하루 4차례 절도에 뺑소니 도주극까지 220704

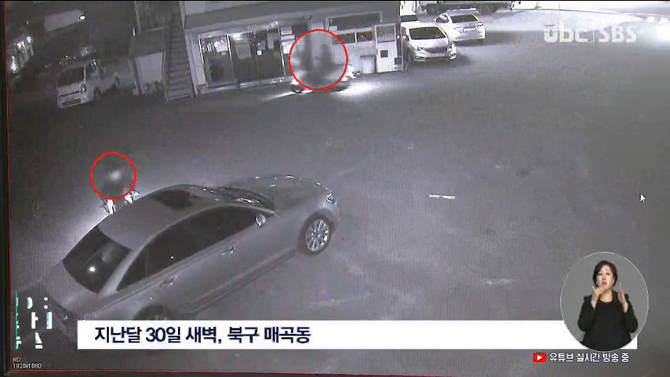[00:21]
오토바이를 타고 온 남성 2명이 외제차 앞에 멈춰섭니다. 잠시 후 1명이 운전석에 타고 오토바이와 함께 정비소를 빠져나갑니다. 17살 김모 군과 이모 군은 정비소 내 상당수 차량 안에 열쇠가 그대로 놓여있다는 점을 노렸습니다.